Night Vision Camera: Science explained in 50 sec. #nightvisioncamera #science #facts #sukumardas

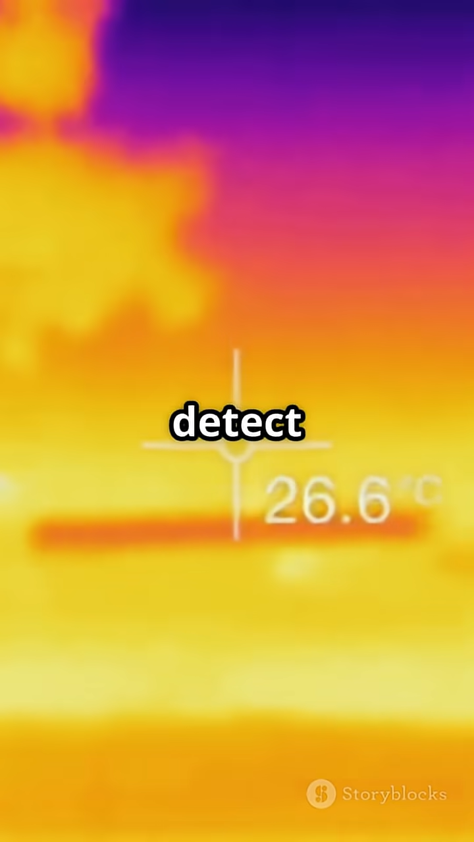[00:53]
Everything with a temperature above absolute zero
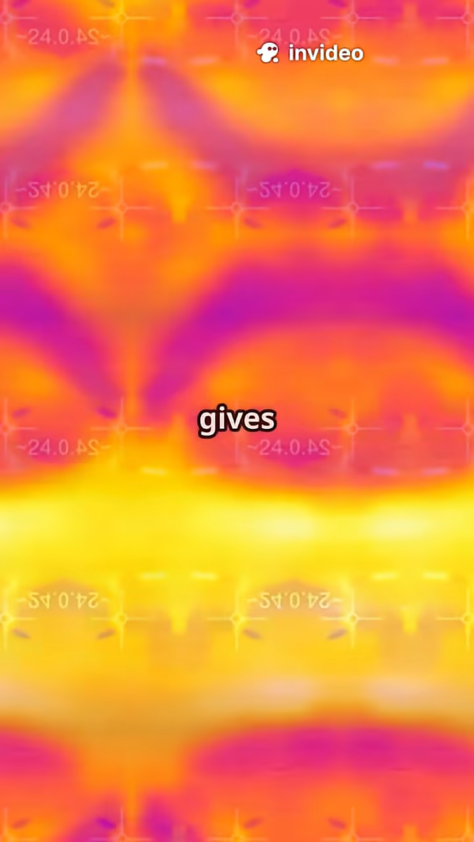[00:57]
gives off infrared radiation which these cameras
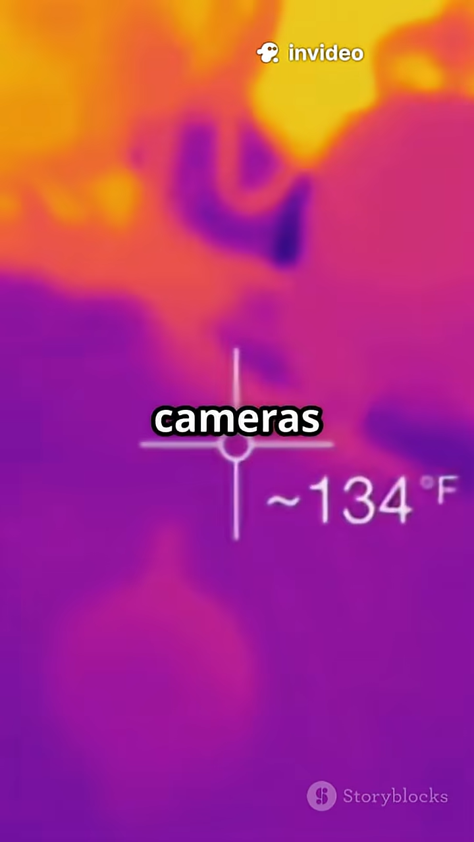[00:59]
On screen: spot 134°F
pick up and convert into an image usually in grayscale or those wild rainbow colors.